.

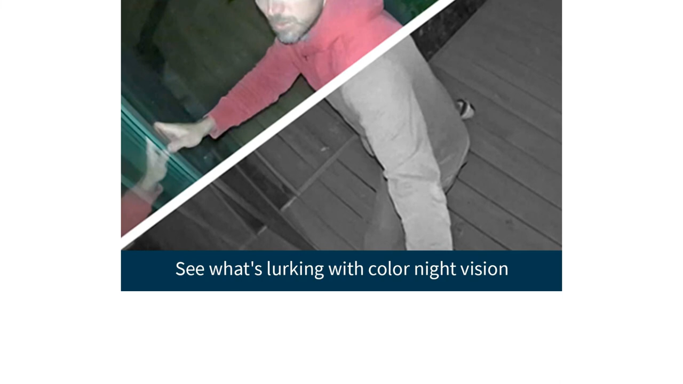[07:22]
colored night vision recordings along with smart wi-fi connectivity allo also sustains motion detection along with auto zooming in two-way